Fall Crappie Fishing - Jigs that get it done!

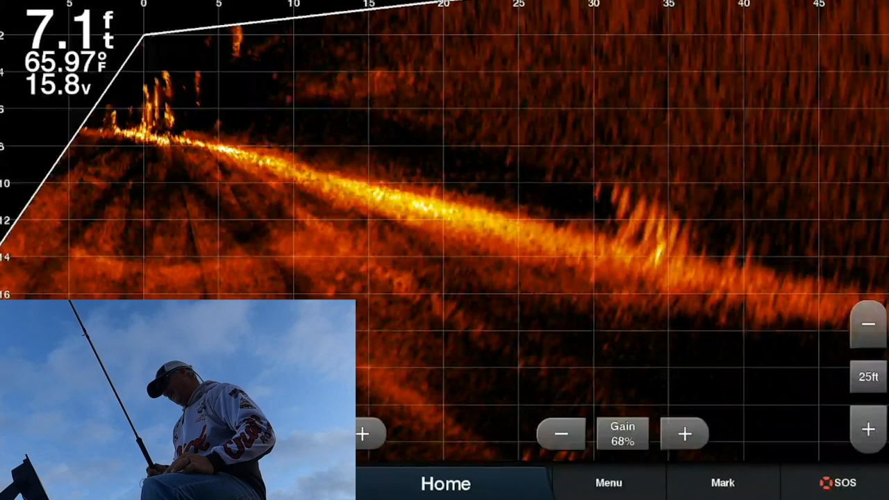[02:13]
On screen: depth 7.1 ft, water 65.97°F
If we can make this happen where we get to utilize the power poles, it's super powerful. Now, again, I turned off my trolling motor because I don't like to accidentally hit the pedal when I have my power poles down.
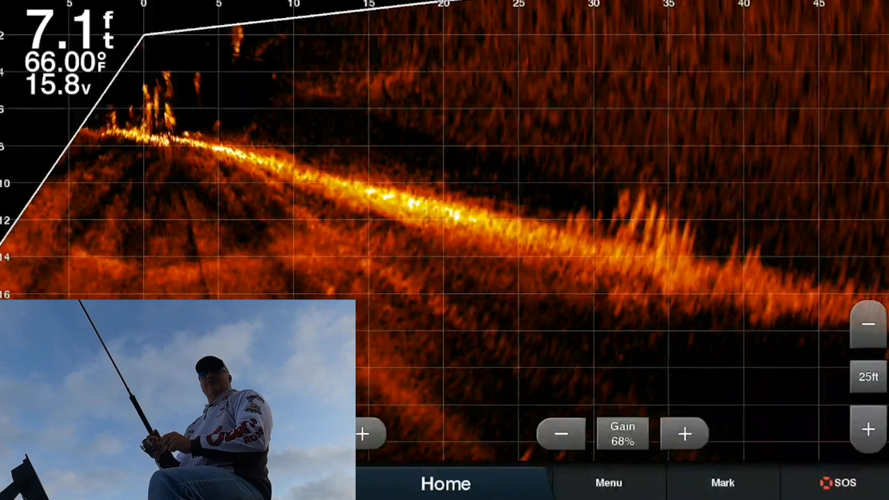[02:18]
On screen: depth 7.1 ft, water 66.00°F
This throws me off a little bit. And there's our pile right there, 35 feet, sweet. So I'm gonna throw it out there. That should be right on top of them. And we're coming right through it. I saw it, boom, and there's our hit.
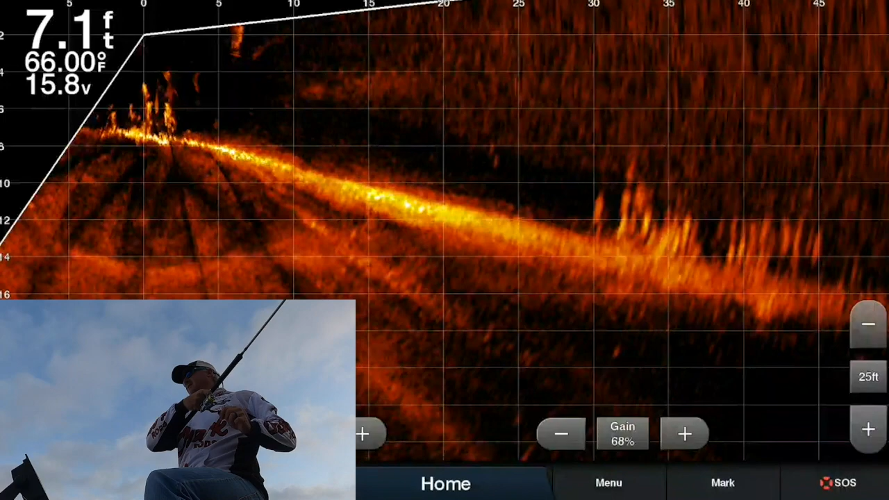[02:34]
On screen: depth 7.1 ft, water 66.00°F
First cast, feels like a decent fish. Boom. And that is a great active captain.
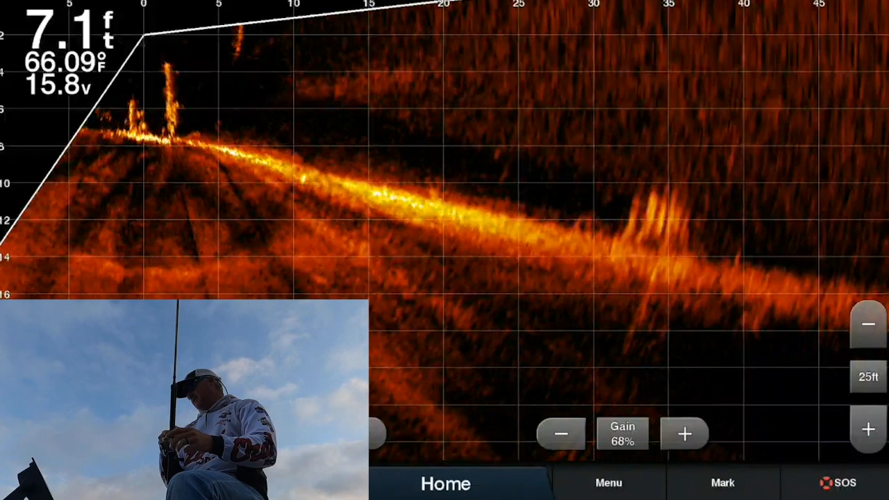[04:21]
On screen: depth 7.1 ft, water 66.09°F
So we are just worried about the jigs. All right, so there's our pile.
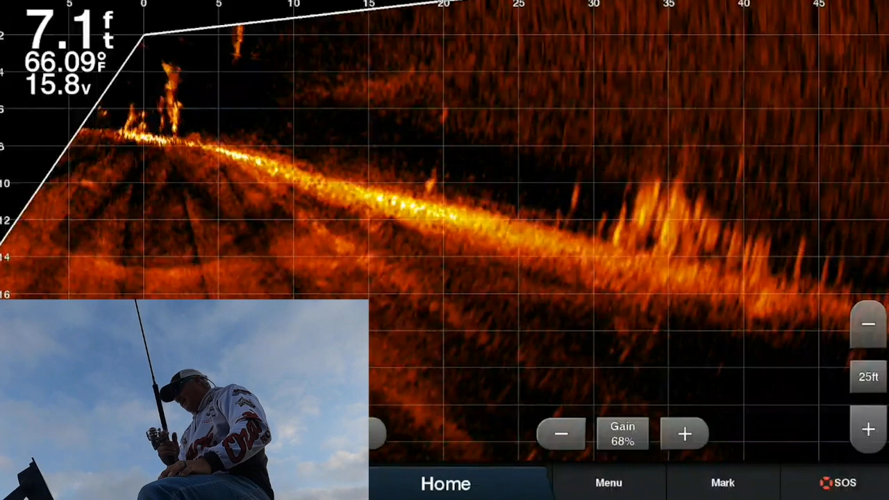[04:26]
On screen: depth 7.1 ft, water 66.09°F
And they will move around quite a bit in the fall time. One minute they're there, one minute they're not.
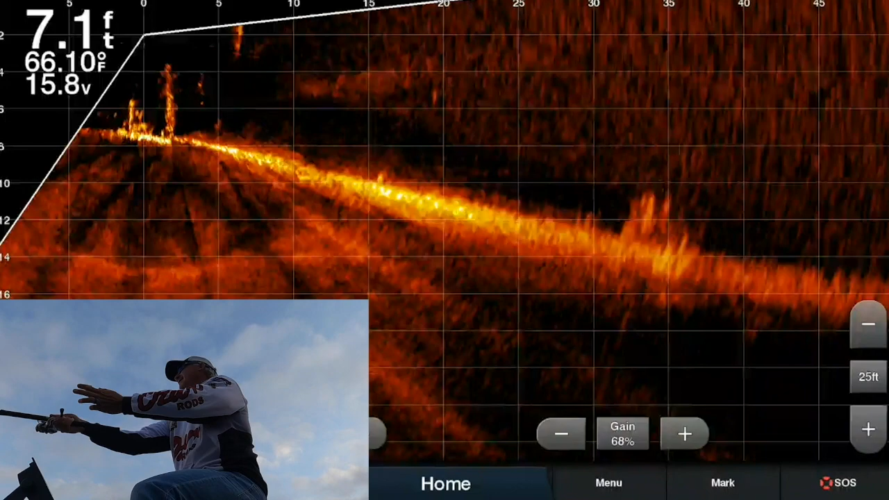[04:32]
On screen: depth 7.1 ft, water 66.10°F
There's not as many right here right now, but I bet you we could pull one out. That's a really good cast right there. These fish, again, are pretty shallow. So even if I don't see it on live scope right away, I'm gonna start reeling. There it was. And there it is. I'm trying to find it in the screen there for you.
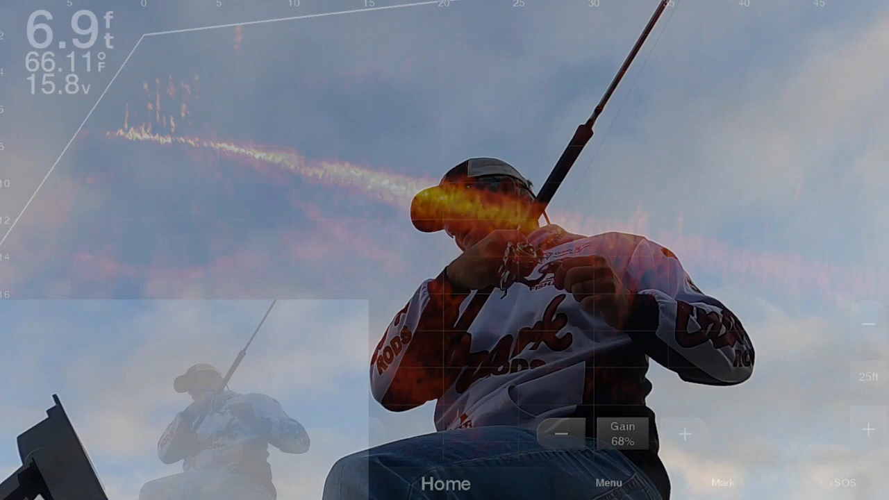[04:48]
On screen: depth 6.9 ft, water 66.11°F
Anyway, that's two casts. Oh, it's a bluegill. I'll tell you what, we haven't caught many bluegill, but I like the aggressiveness of these little guys.
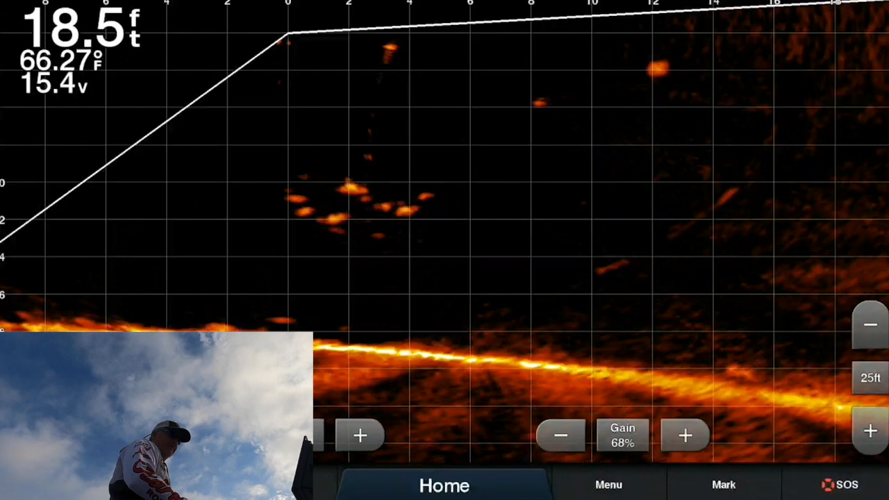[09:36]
On screen: depth 18.5 ft, water 66.27°F
There's your pile right there at 25. So I'll expand it out there to 30. Look how low those are. They're at 10 foot.
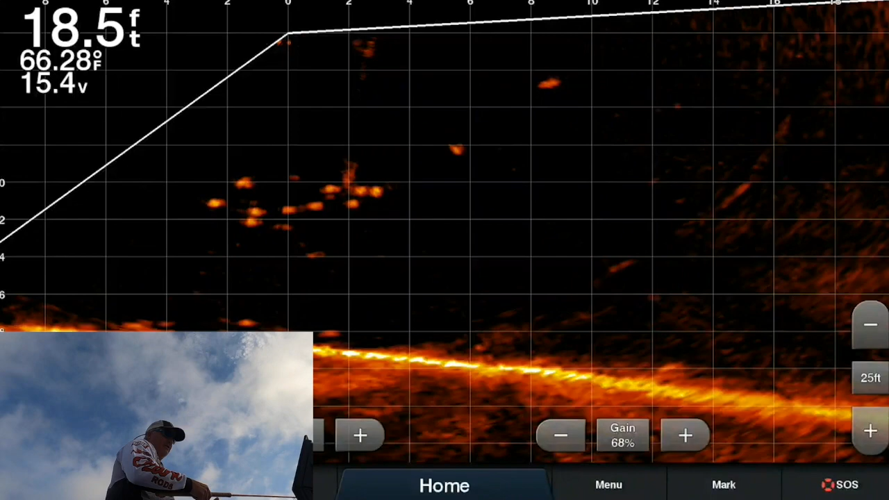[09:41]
On screen: depth 18.5 ft, water 66.28°F
Small structure. And that should be a good cast enough for that. There it is right there coming in.
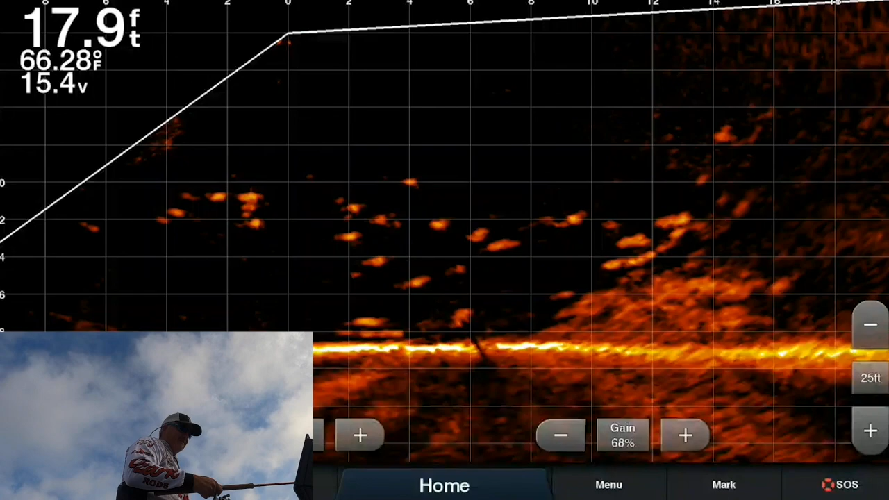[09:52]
On screen: depth 17.9 ft, water 66.28°F
There's our first fish.
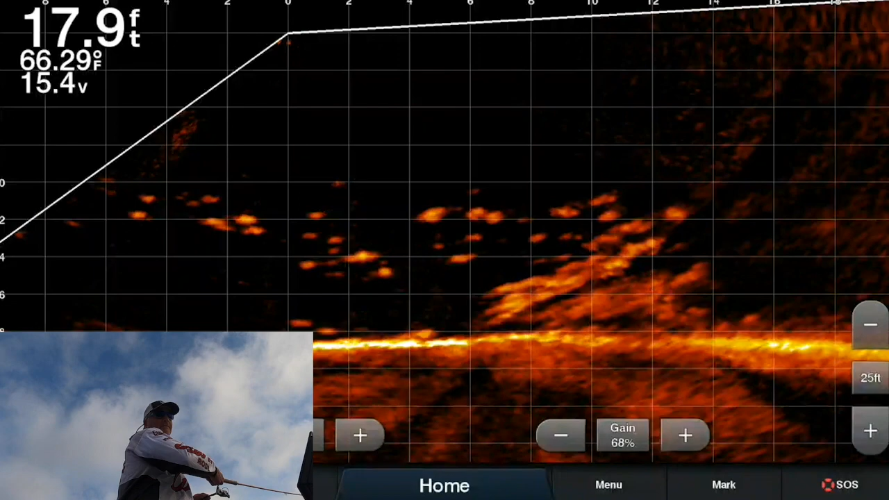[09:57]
On screen: depth 17.9 ft, water 66.29°F
First drop on this pile. There's not a lot of fish there, but